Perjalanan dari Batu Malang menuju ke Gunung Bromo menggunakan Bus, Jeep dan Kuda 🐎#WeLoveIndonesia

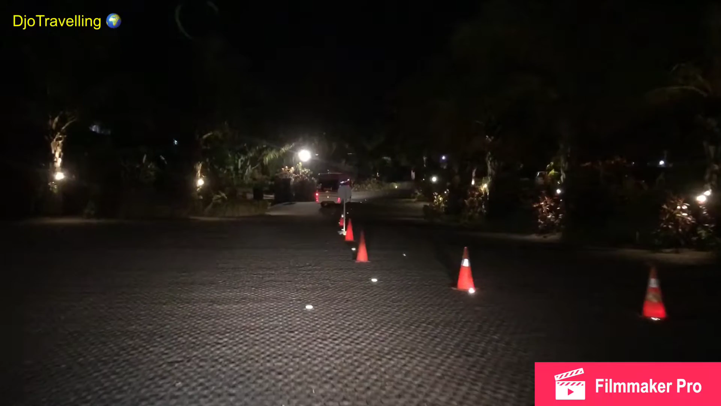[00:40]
Tersedia jalan tol yang sangat baik sekali teman-teman. Dan setelah keluar dari jalan tol, teman-teman bertemu dengan jalan yang cukup berliku menuju ke atas dari Gunung Bromo.
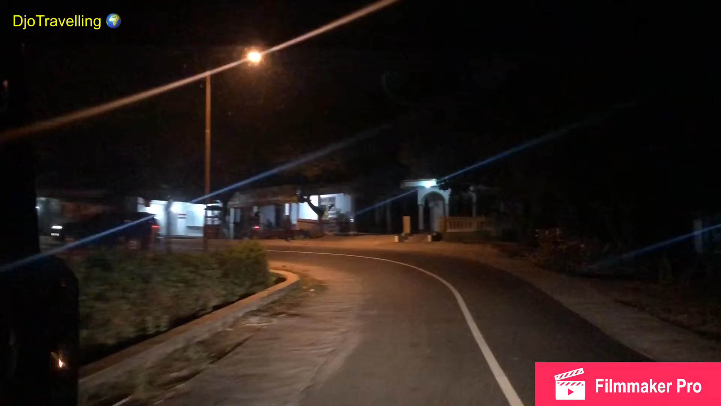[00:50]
Perjalanan setelah keluar dari tol teman-teman kurang lebih sekitar 1 jam. Jadi jalannya berkelok-kelok nih teman-teman, sampai menuju ke meeting point untuk
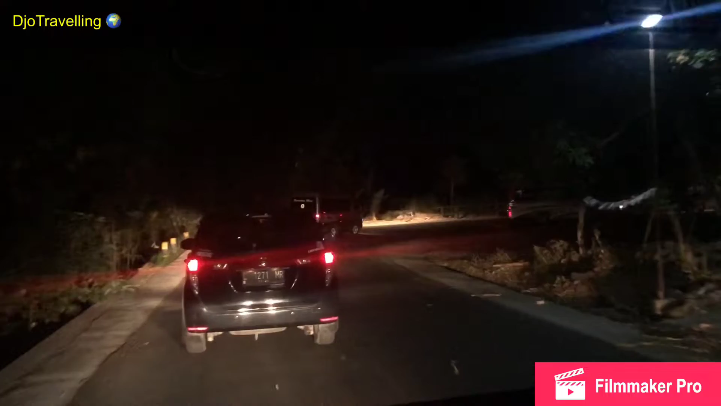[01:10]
bertemu dengan jeep yang sudah kita pesan sebelumnya.
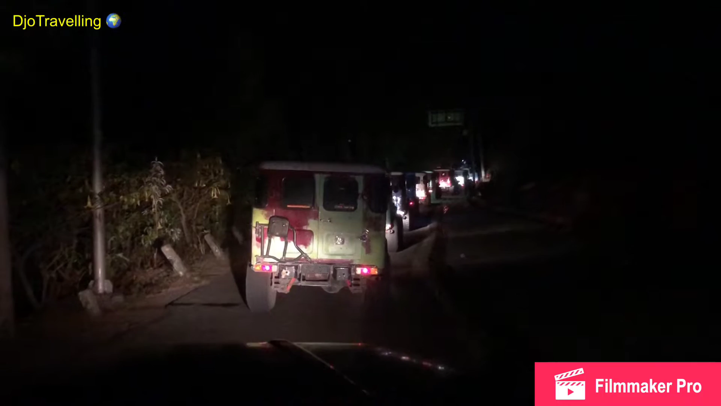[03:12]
Kalau bisa dilihat pagi-pagi pun mereka subuh sudah terlihat macet total teman-teman.